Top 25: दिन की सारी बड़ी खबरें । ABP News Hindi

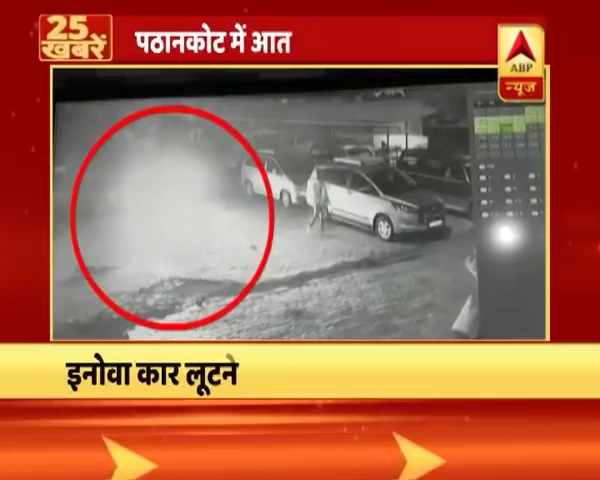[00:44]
पठान कोट में इनोबा कार लूटने वाले चार्ज संदिक्दों का आप तक पता नहीं सीसी टीवी फुटिज के आधार पर हो रही है जांच